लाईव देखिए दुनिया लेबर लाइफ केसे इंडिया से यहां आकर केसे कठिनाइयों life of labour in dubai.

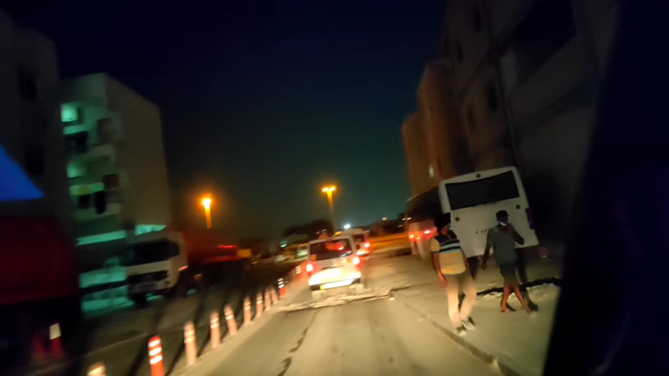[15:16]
पास्में मेटर यह देखिए डुबई का रोड है दुबई का आप रोड देखीए यह मत